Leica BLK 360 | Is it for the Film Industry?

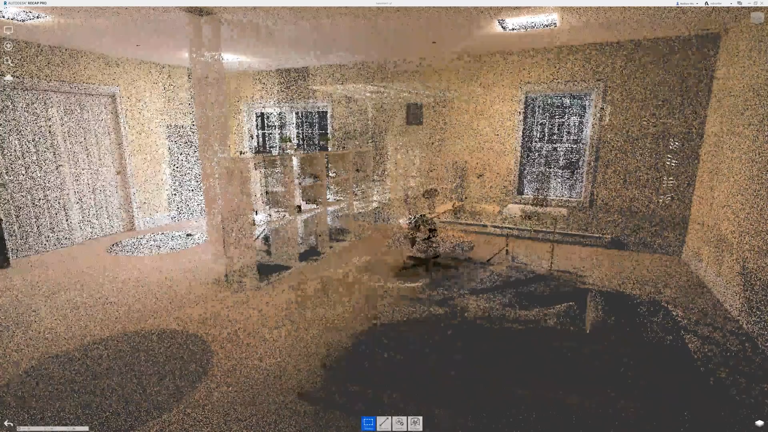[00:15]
This is a very new piece of technology and two,
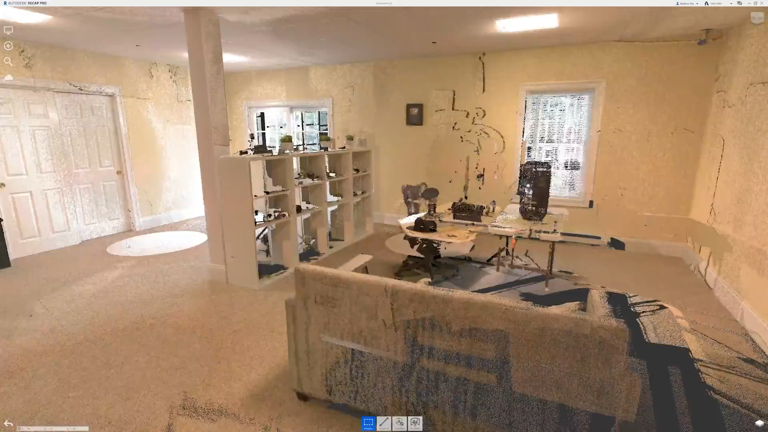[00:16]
because it is a LiDAR sensor and that is not something very common in the film industry yet.
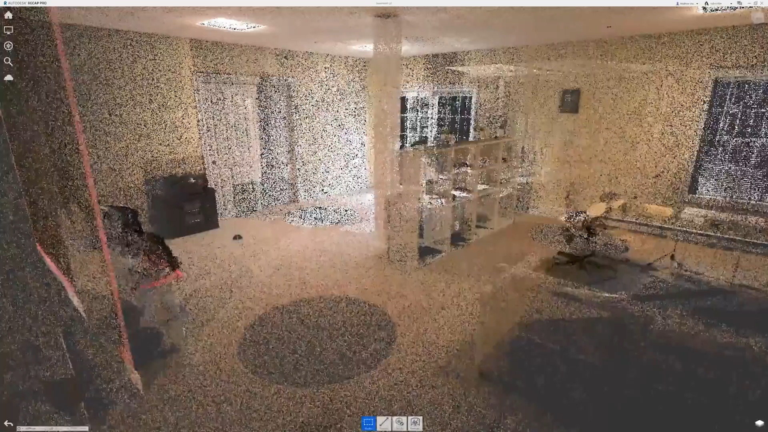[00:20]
In this video, I'm going to talk a little bit about the technology behind this camera.
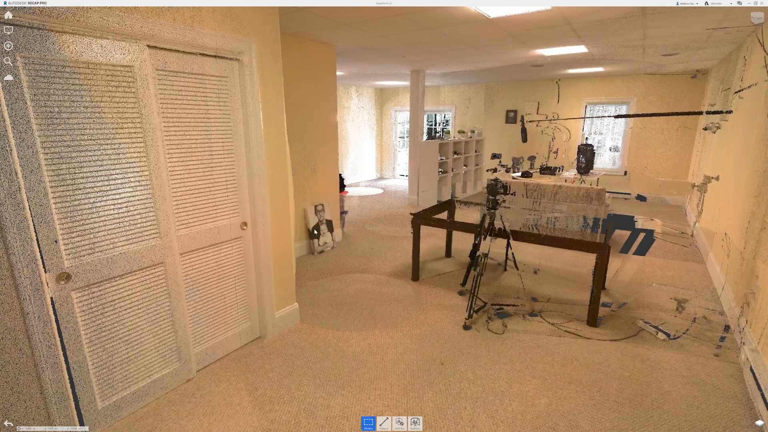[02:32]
And it sounds a little bit abstract, but think of it basically as a lot of measurements in 3D space. And similar to the photography sensor that is really only taking basically black and white brightness values,
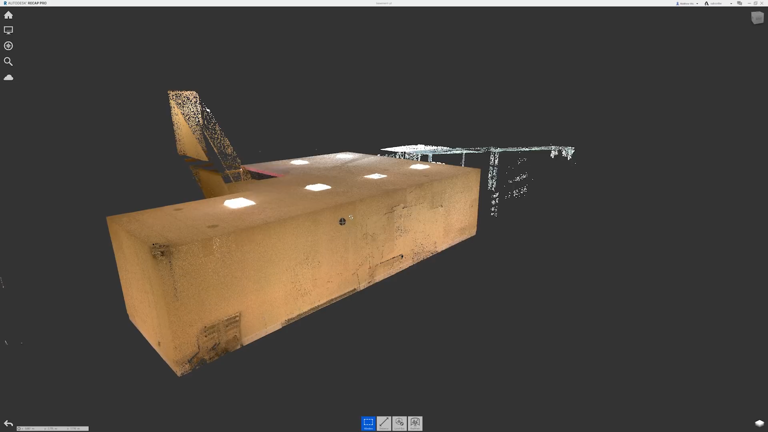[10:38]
So here is our point cloud loaded into recap pro and we're looking at it from the outside.
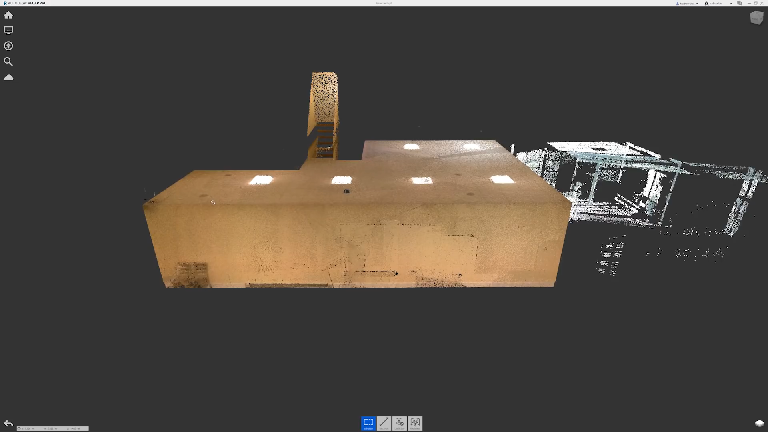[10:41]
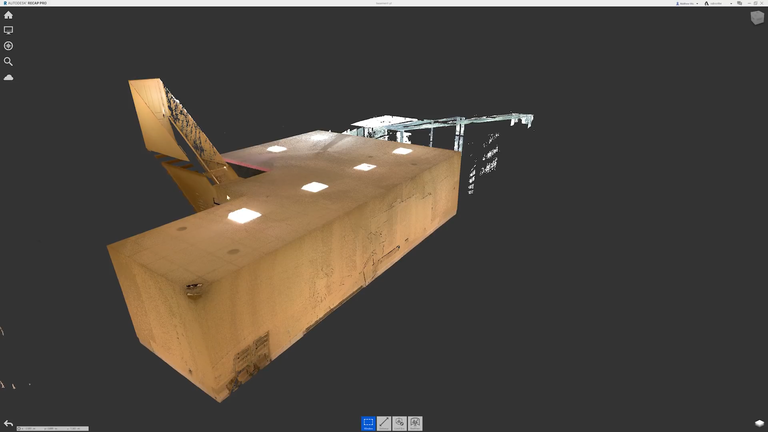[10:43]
So it's not very interesting, but you can see the staircase got captured here with the door.
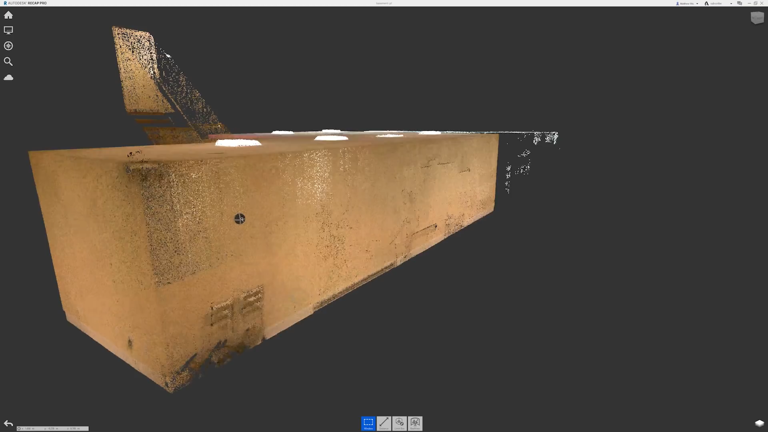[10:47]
So that's pretty cool, but let's actually go inside and see what this looks like.
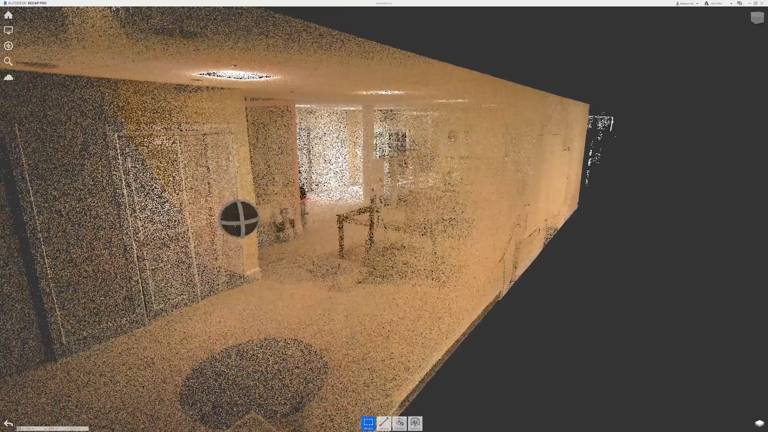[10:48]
So when you stop, it resolves. So everything that you're seeing in here is actually a data point or a distance. It's not actually like a mesh. And then it actually merged the color as well. So we can kind of spin around here. We can see that it captured the stairs pretty well.
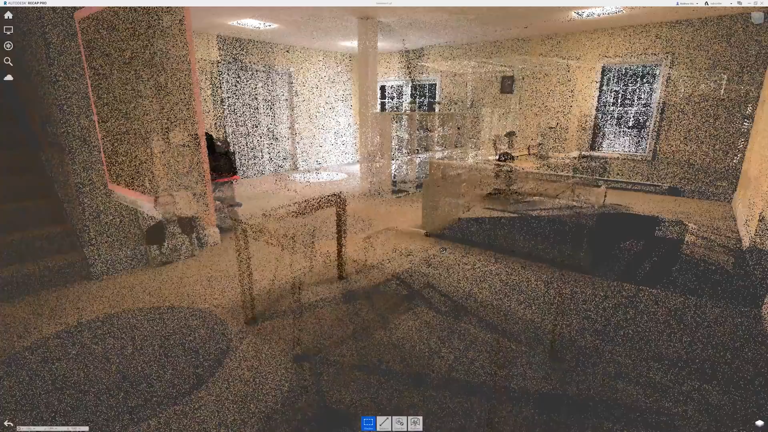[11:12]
So it doesn't like shiny black objects like this table.
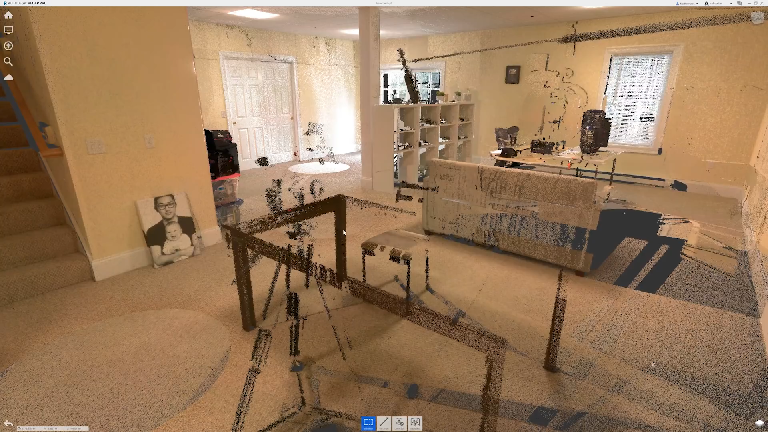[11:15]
So that table just isn't there. It doesn't exist.
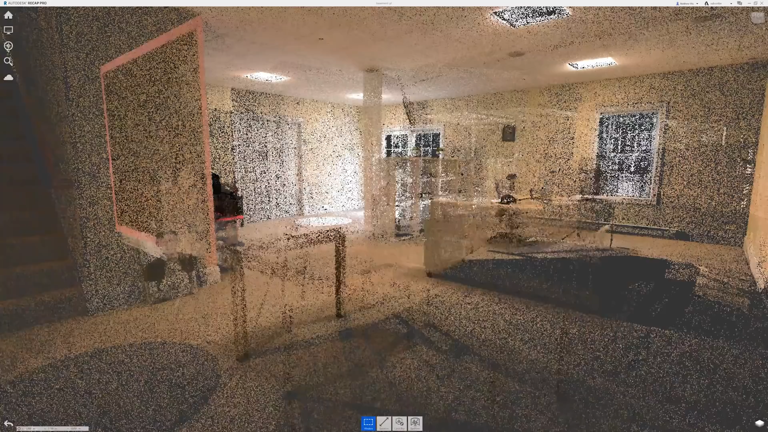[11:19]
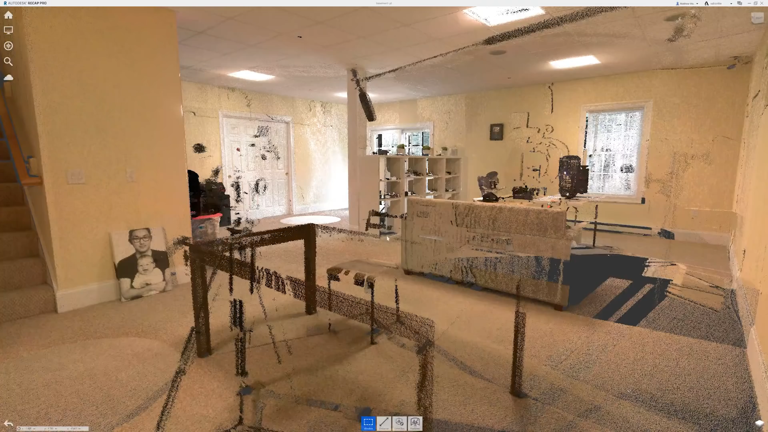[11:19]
Um, the tripod, the camera, we would have needed to have more scans to have that show up.
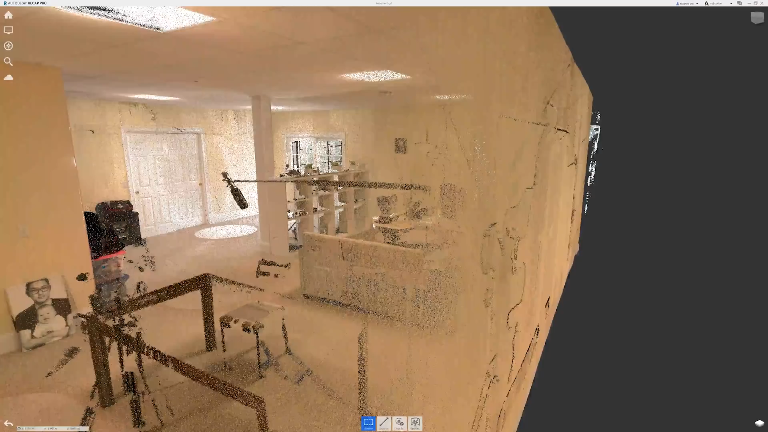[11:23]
It's possible if you took a lot,
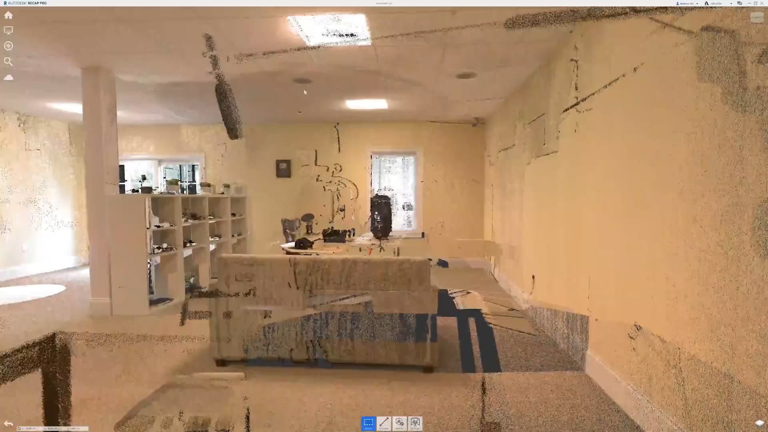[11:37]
the walls and the ceiling and the windows and the general,
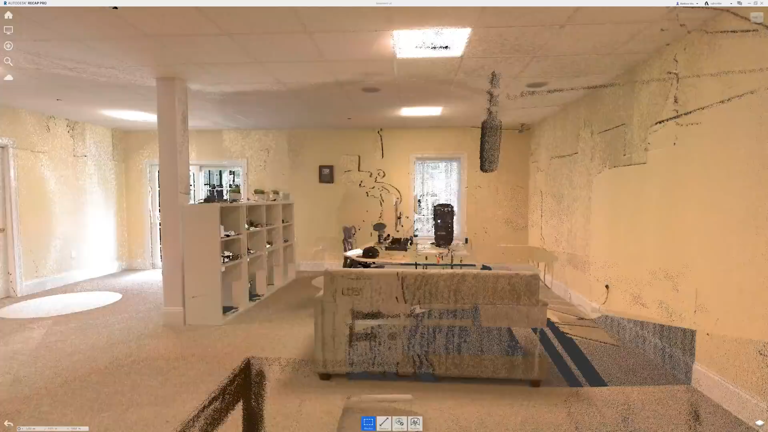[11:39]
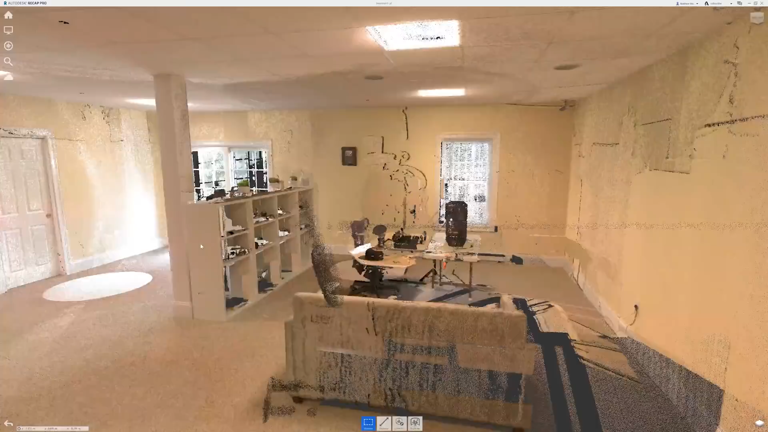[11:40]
um, important structures that are immovable in the space.
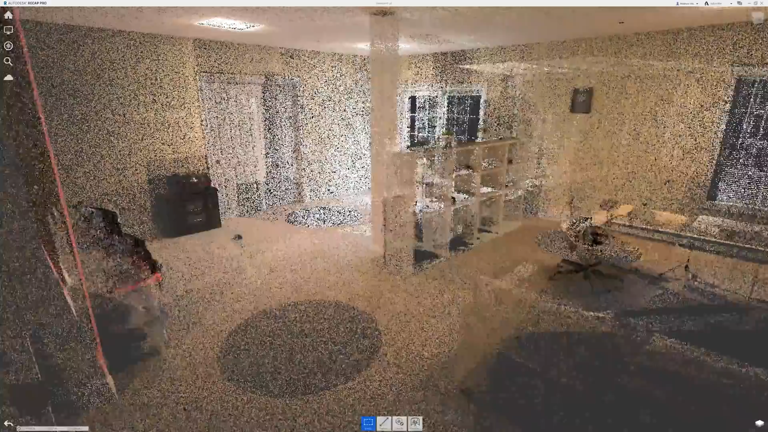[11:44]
Here we are looking at the point cloud from the top. Here's the stairs. Our first scan was there.
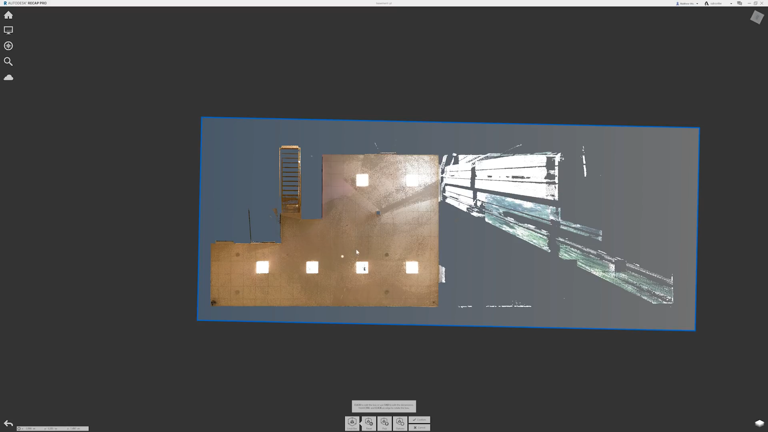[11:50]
Here is the outside that it actually scanned and we don't care about that. So I'm going to do what's called limit that out of the equation. And so this is a floor plan, but we're looking at the ceiling.
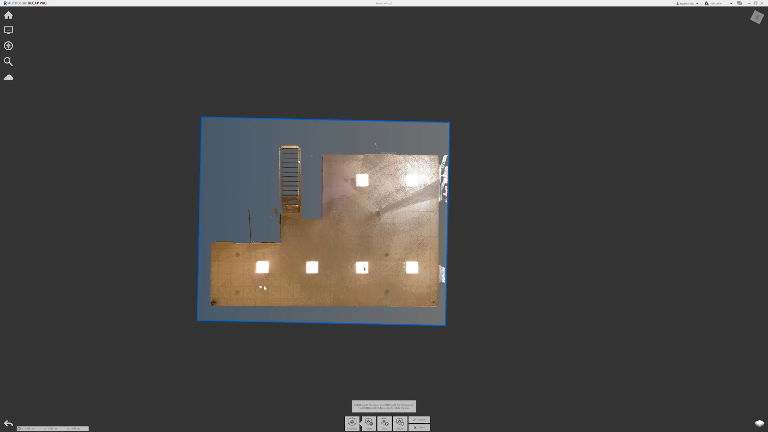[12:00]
You can see all the individual tiles. You can see where the lights are. You can see there's some speakers. That's where the column is. So this is all perfectly to scale and we can take measurements.
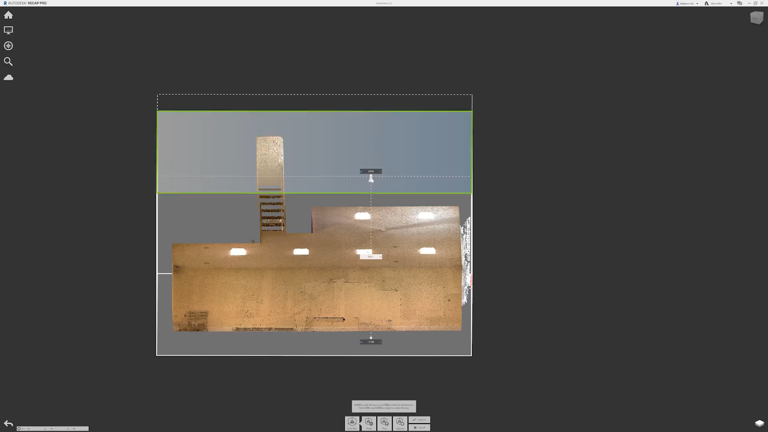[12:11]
If I take this top surface here, I can limit it by height and I can actually chop out the ceiling and then go back up to the top here.
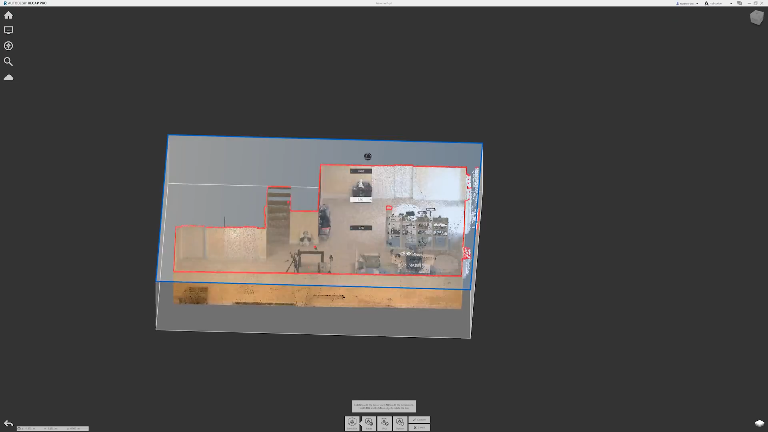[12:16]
And we're looking at a generated floor plan.
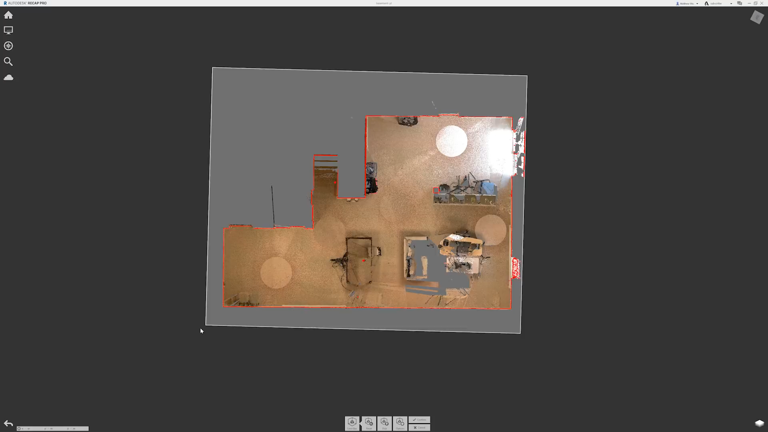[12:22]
And again, this is all to scale. So, um, I could use this as a floor plan and autocad, or I could export this and we can add measurements as well. And we can just chop away at this point cloud so we can make specific views.
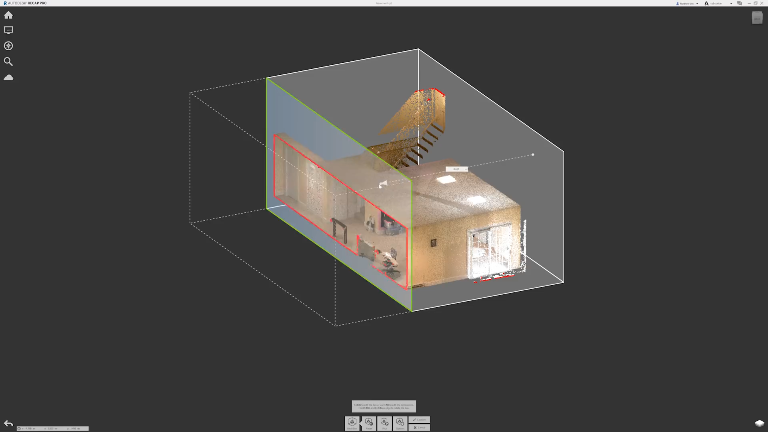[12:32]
And I think of you like this is pretty cool. So these are some of the things that you can do with a raw point cloud.
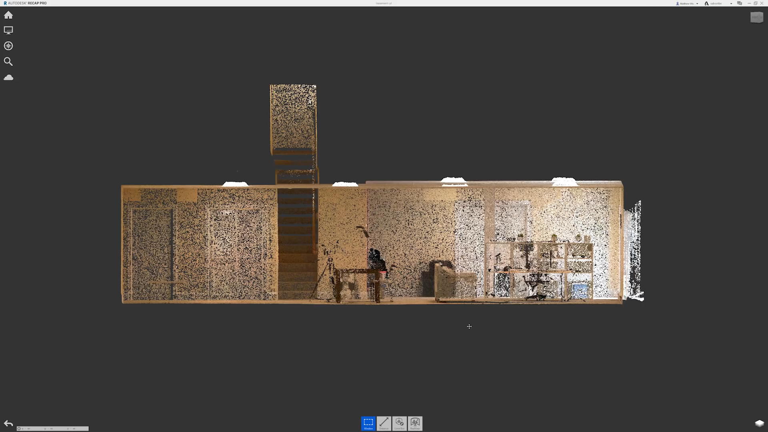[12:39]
It's pretty cool. Kind of fun to make a floor plan.
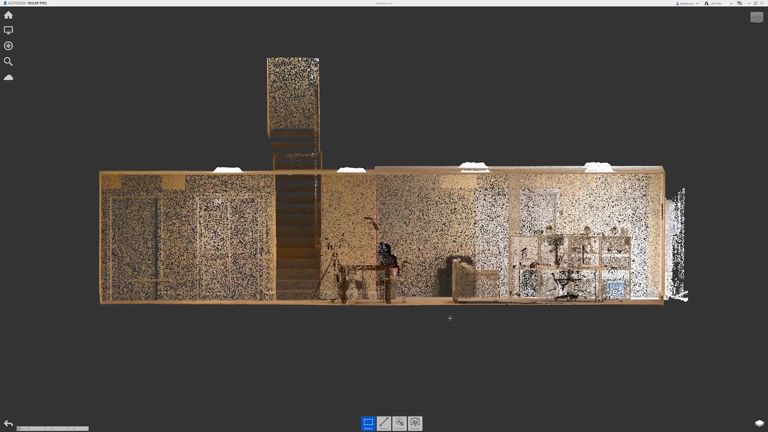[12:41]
We have what's called a side elevation here.
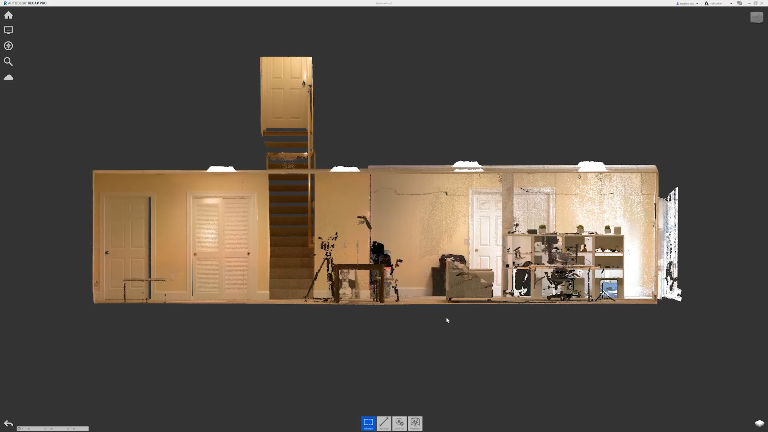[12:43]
And, um, now we're going to export this and make an actual 3d model out of it.